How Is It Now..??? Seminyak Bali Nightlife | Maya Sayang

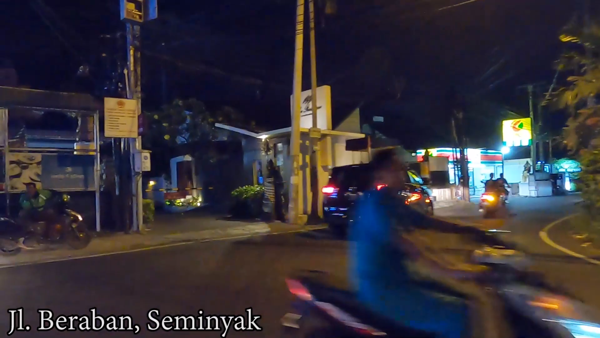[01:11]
let's go and see together what is happening Anyway I will drive you along this street, this is Jalan Pranan And later I'll continue to a small street
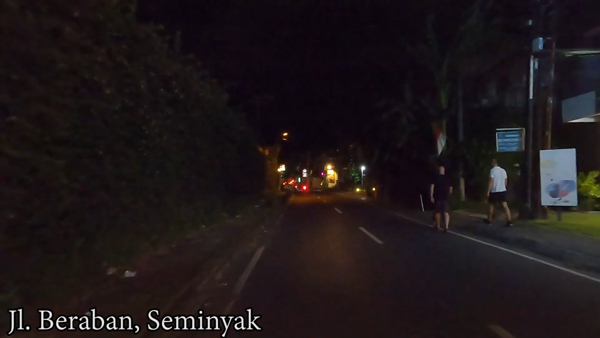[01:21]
which is Jalan Mertesari Because someone asked me to see the situations in front or
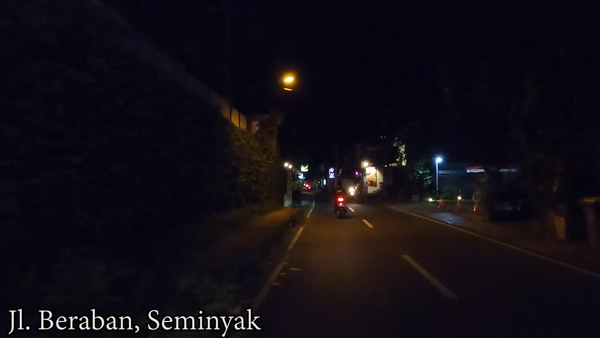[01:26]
around the Mayasayang area guys And then I'll continue doing Jalan Kayu Aya
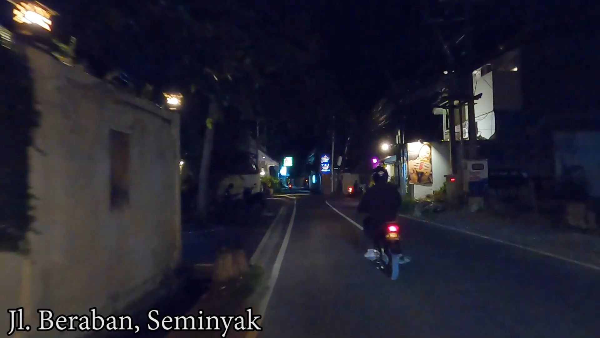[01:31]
of course And Jalan Peti Tengah guys So don't go anywhere and let's watch until the end of this video Okay so as you can see this is the situation at Jalan Mertesari
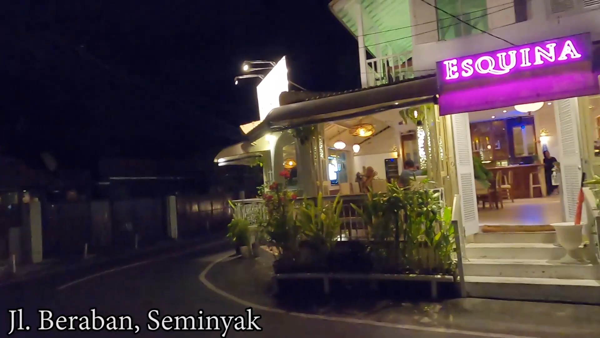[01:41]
And here on the right side there is a nice cafe but after not least still very quiet
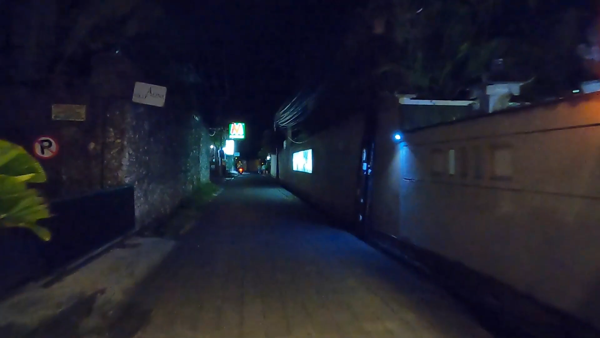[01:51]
And here we are entering the small street which is Jalan Mertesari So you need to be careful when you drive here guys because as you can see very dark
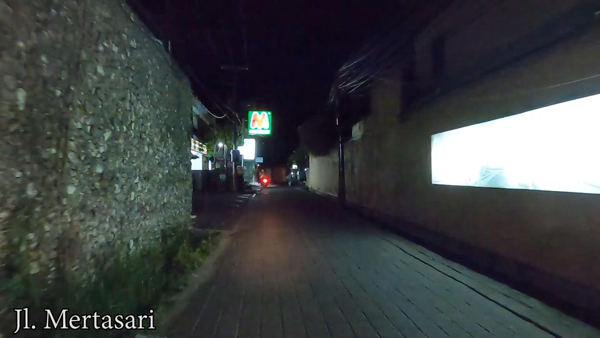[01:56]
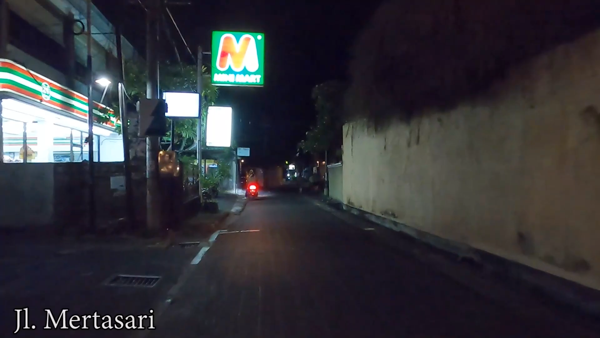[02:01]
Earlier we passed by the Mini Mart is open and here on the right side
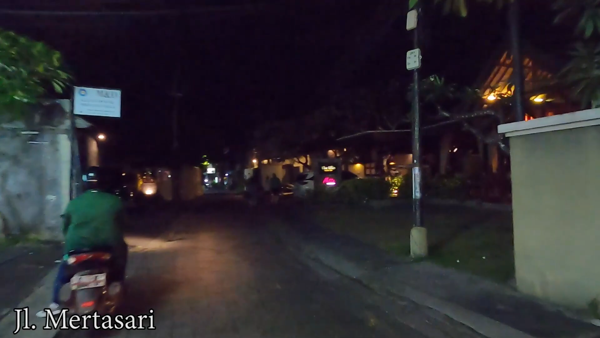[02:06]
It's very dark here I don't know what it is
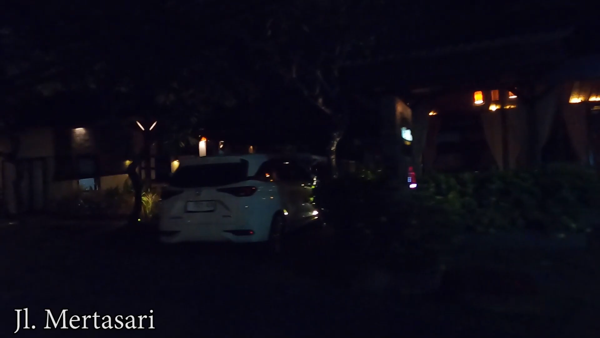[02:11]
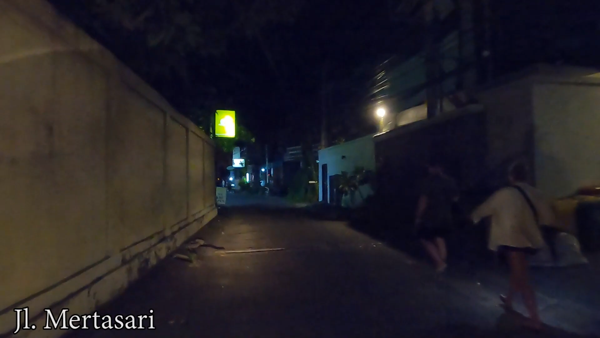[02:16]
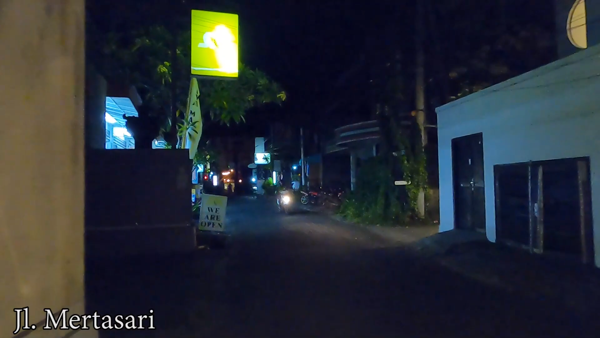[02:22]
And here on the left side is the Mini Mart open guys and also some shops
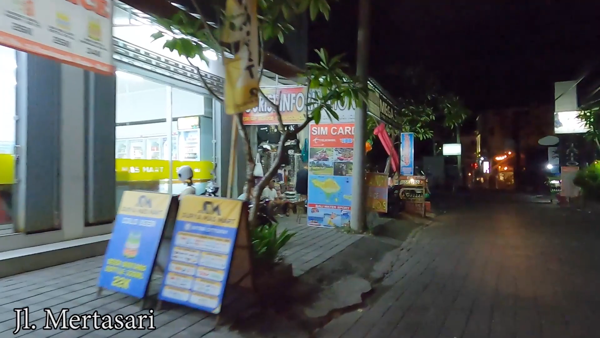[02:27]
So if you'd like to do some shopping around here you may do so
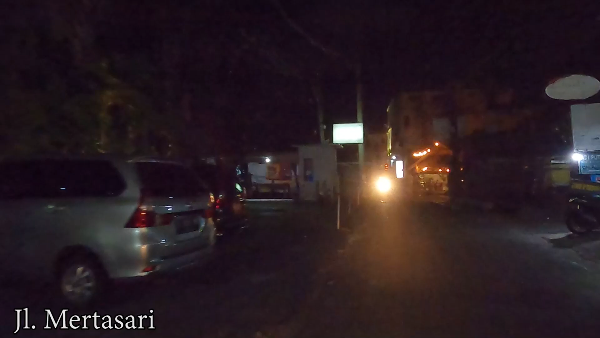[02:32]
And here on the right side I think this is the Mayasayang bar and resto Anyway they have that hotel as well
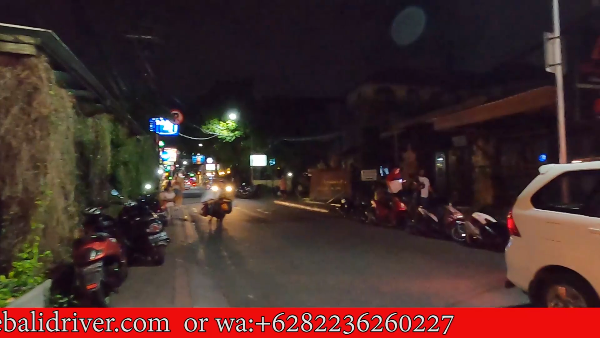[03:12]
red carpet etc But this time I will take to the right and let's keep driving along the street guys
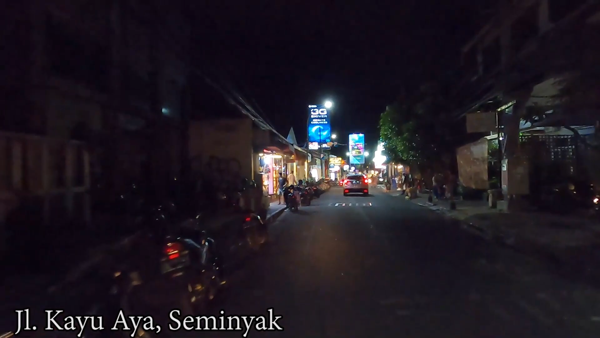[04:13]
And here on the left side a lot of shops open And here on the right side is the Mi Konya's restaurant Look at that guys there are so many people enjoying their dinner here
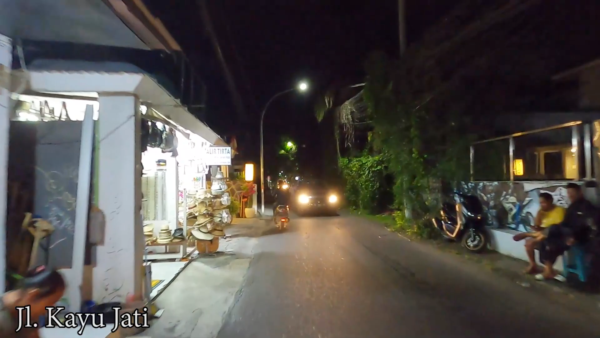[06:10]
And here on the right side is the tattoo studio I think this one is quite new
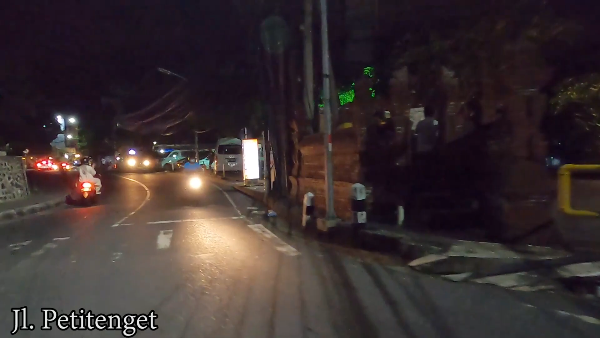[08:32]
Ok guys So let's continue We are entering Jalan Petitengat In Saminya
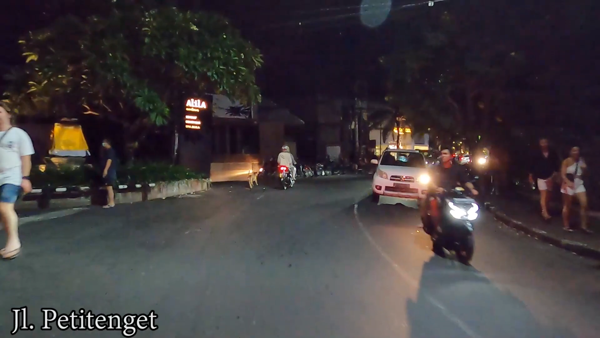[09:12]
lot of shops For shopping And also there are a lot of restaurants Anyway It's kind of like Close from everything